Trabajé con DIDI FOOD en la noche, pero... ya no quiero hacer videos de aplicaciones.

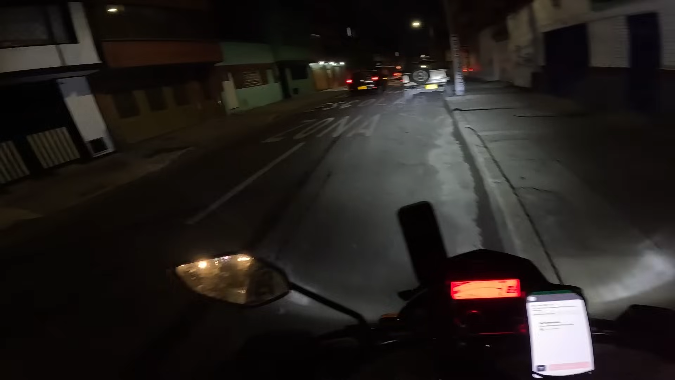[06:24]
La única Casa Verde Puerta Blanca Es esa
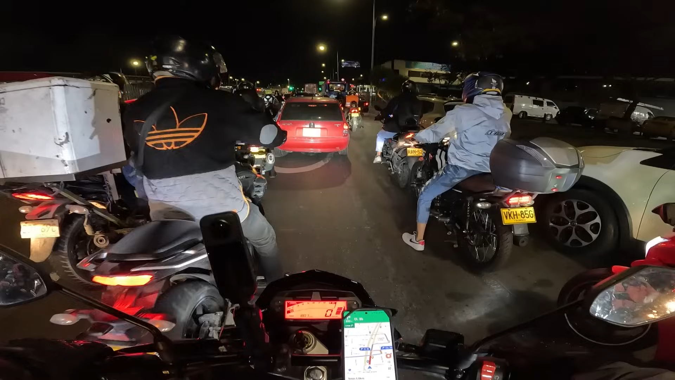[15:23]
En esta zona sur Esto suele ser lo maluco
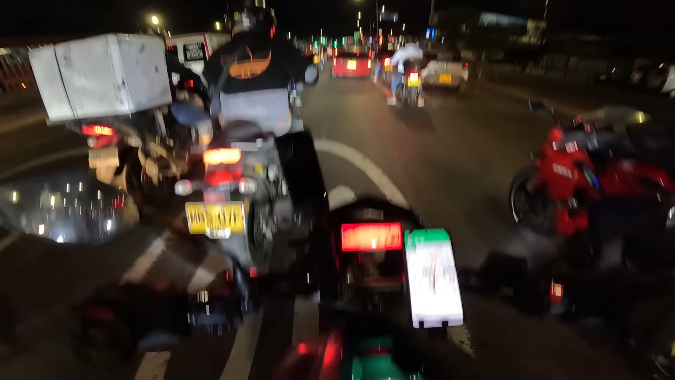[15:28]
Los trancones En la noche en el sur Hay bastante Bastante Trancón Pero